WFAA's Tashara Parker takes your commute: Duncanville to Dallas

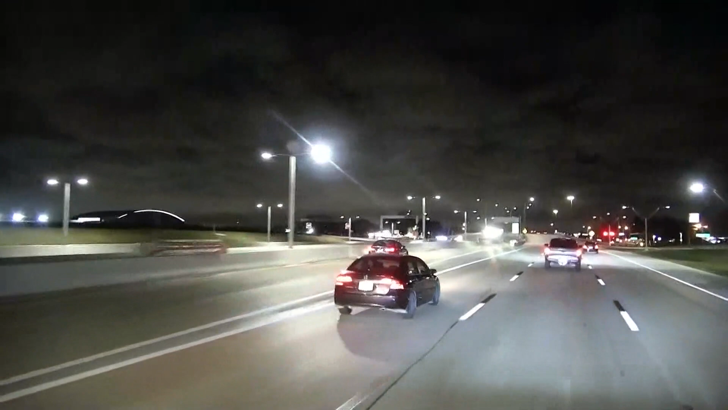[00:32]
Those express lanes are open. If you want to take those as an option, you see folks getting on here not too far from where we got onto I-20. One thing I did notice right at I-20 and 67, I did see some road work crews, some crews kind of wrapping things up, but not causing any major delays. Want to show you this map because the reason that we are out here, the reason I'm out here taking your commute, Duncanville and DeSoto having a big game this weekend, big rivalry game.